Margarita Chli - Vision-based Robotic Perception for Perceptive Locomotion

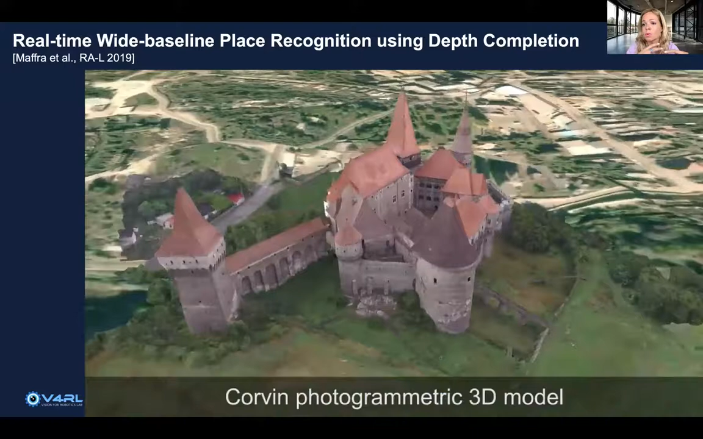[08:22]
model where we want to show that we can go closer to real scenes to
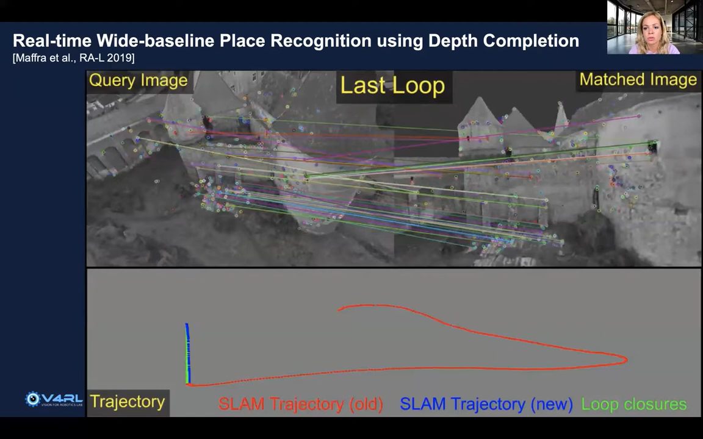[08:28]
address this so big viewpoint change. And actually, we are able to show that we have much better recall and precision characteristics than the
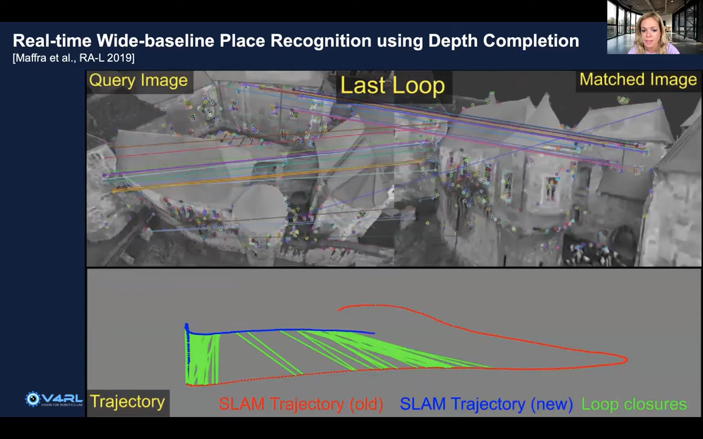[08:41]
state of the art because we're using the SLAM map and depth completion techniques to address this question of, is this place the same as something that I have seen in my trajectory before?
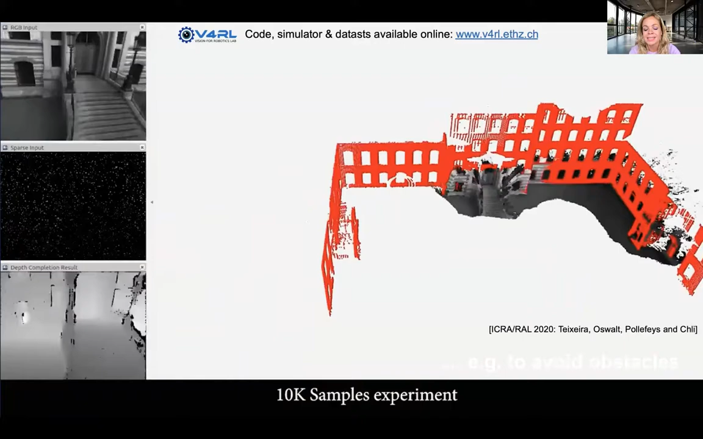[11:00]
So here you're looking at results from densifying the robot's surroundings, the camera's surroundings.
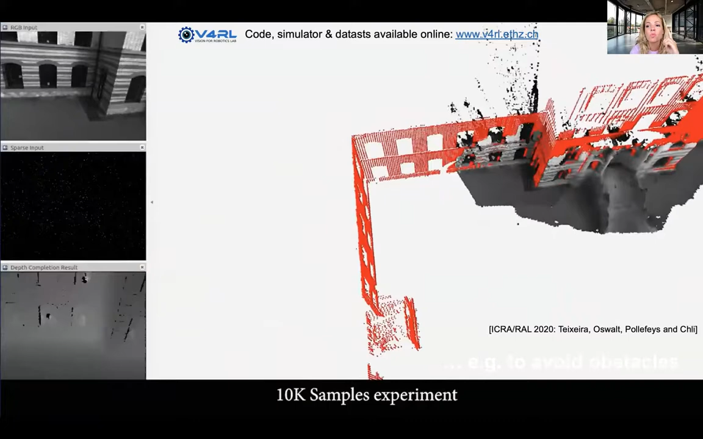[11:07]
So we have one camera on board this drone and in red you can see the laser point lab that we're
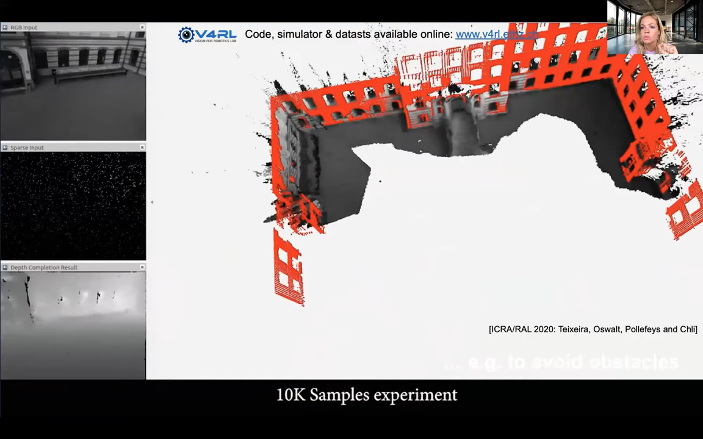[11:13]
using there as ground truth to compare against the grayscale dense map that you're looking at,
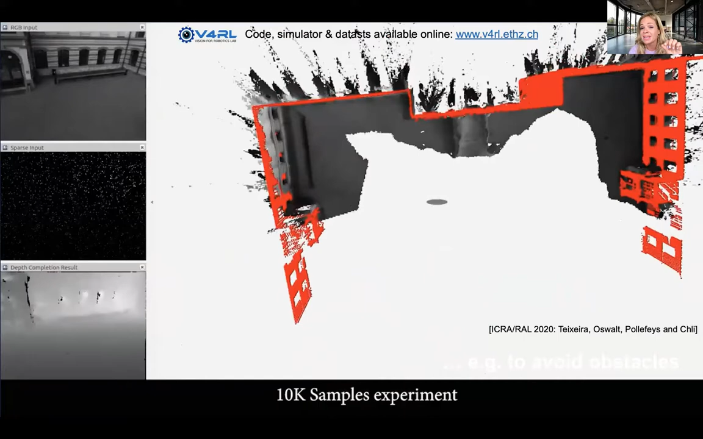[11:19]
which has been captured using camera. And here again we're using learning techniques to
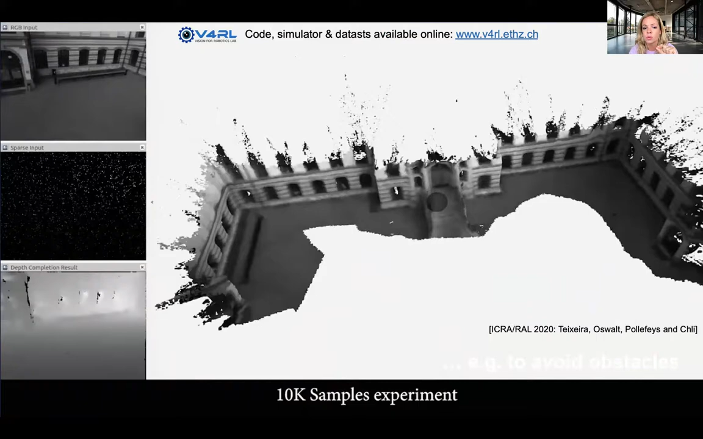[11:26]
basically slam in combination with the learning technique to come up with a
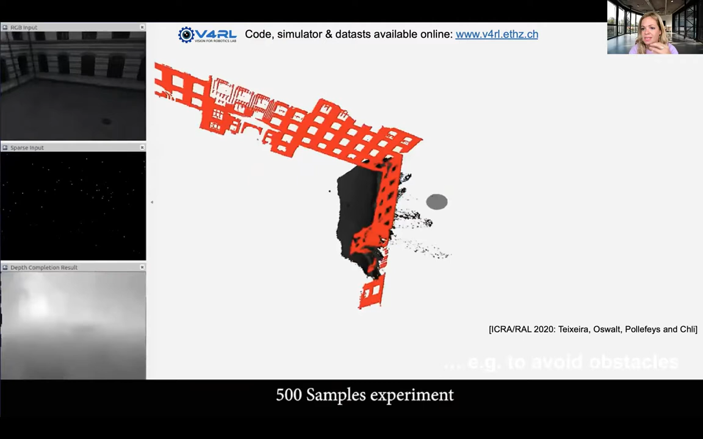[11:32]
densified representation of the scene. Of course, it doesn't really work very well in looking through windows, right?
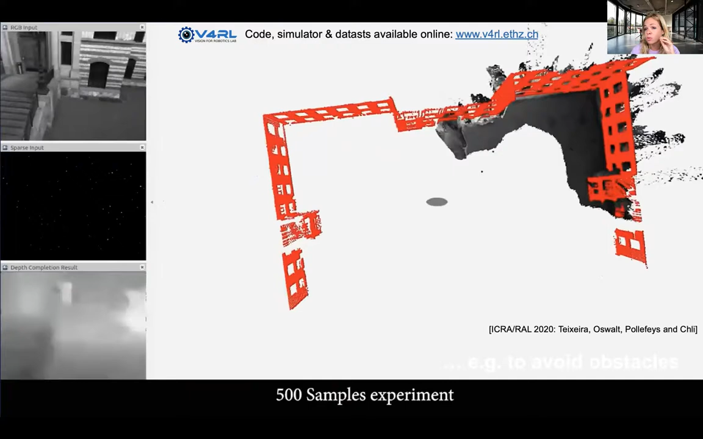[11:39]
So we have specularities and we have things like this that vision by its own is not working very well. But it's also important to be able to push the boundaries of what we can
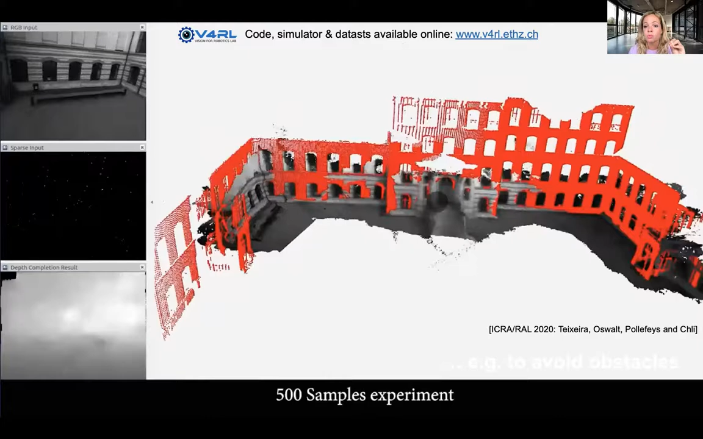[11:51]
do with one sensor only before we start considering fusing it with other sensors.
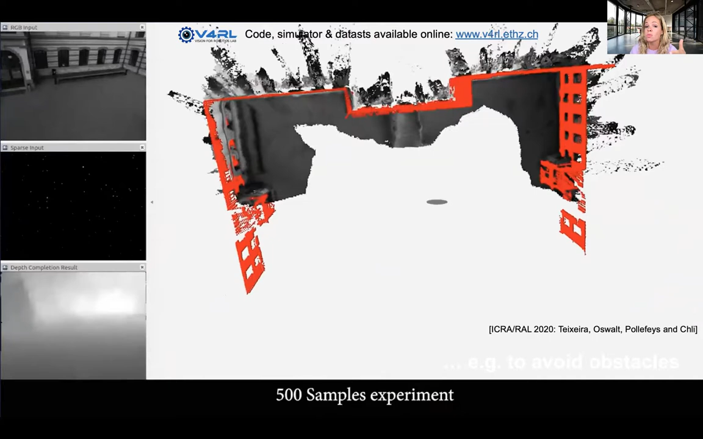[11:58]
So here you can see what we can do with one camera. And it is with maps like this that we can then start talking about autonomous navigation.
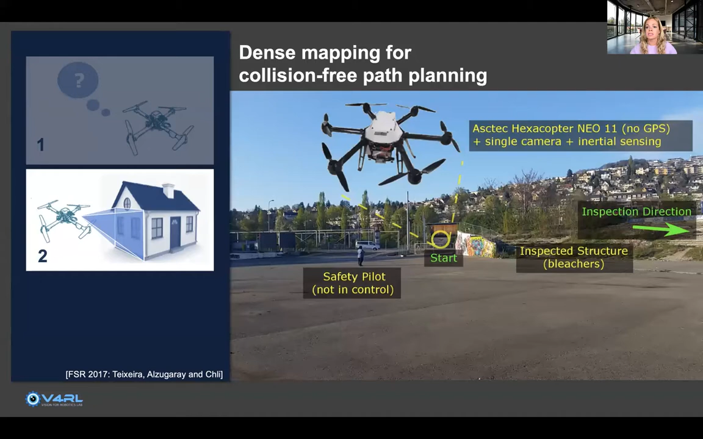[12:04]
So here you're looking at a drone now this is really fast
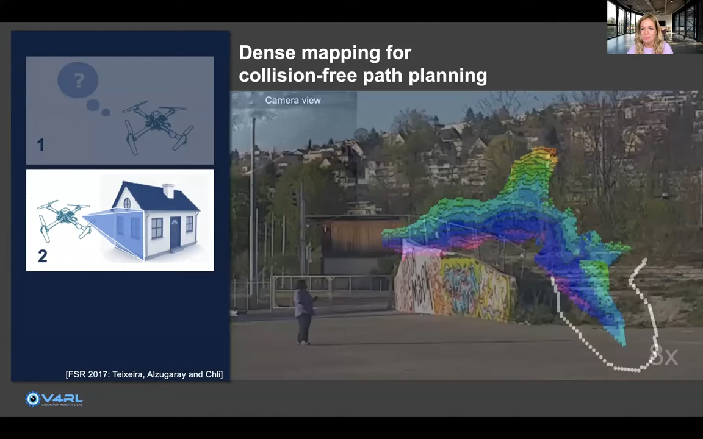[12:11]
outside view and the pilot is following the drone. But you're looking at the immediate path that the drone is planning for itself. So I have to say it's taking off and knows nothing about the scene. But we are giving it a goal position which is on the right hand side at the end of the outside my slide, right at the right hand side. And this goal position acts like a magnet.
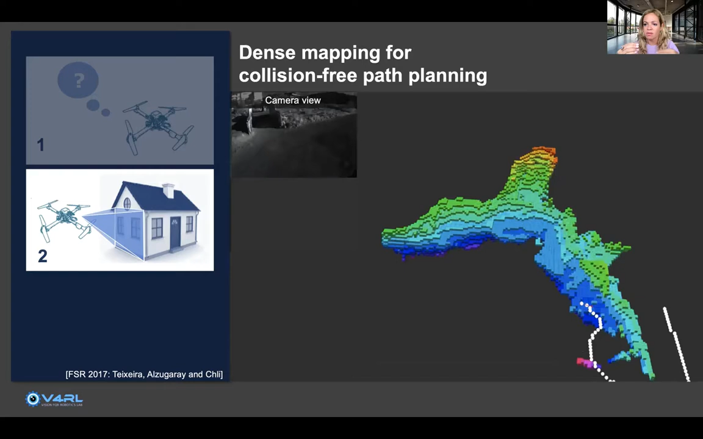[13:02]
But as it starts to try trying to go towards that goal, it starts experiencing more and more of the scene. And you can see this being carved out right with this dense reconstruction. So it's trying to then avoid these obstacles on the fly. So that's why it's replanning its path on on the go, right. Right.